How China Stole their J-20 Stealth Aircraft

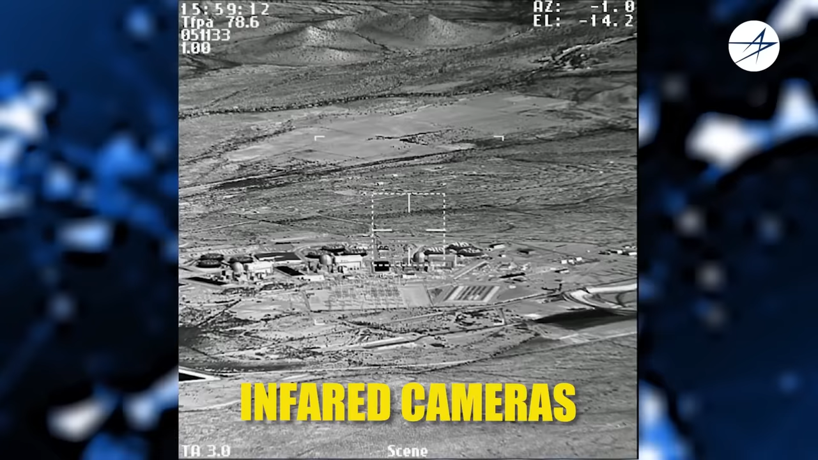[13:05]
which gather information about the surrounding airspace and ground targets.